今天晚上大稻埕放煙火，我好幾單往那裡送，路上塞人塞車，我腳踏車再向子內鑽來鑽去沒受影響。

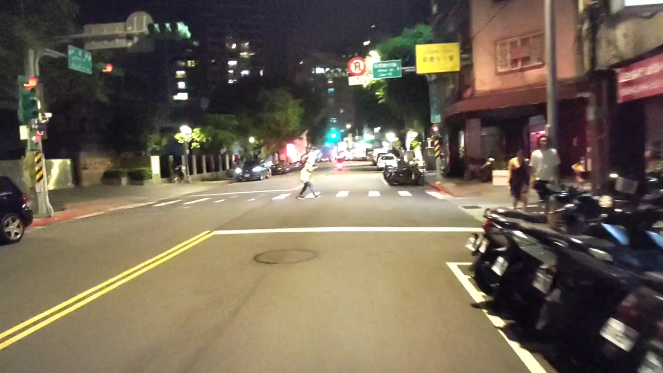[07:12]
呃太原路上那近零夏夜市這樣那我剛本來要去林申北